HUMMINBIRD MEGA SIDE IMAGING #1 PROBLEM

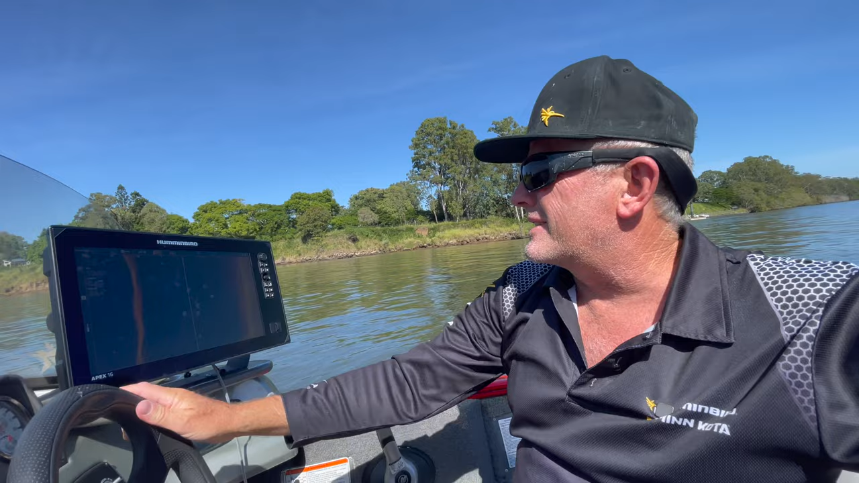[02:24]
in about 15 meters of water I'm going to pop this screen up on the video here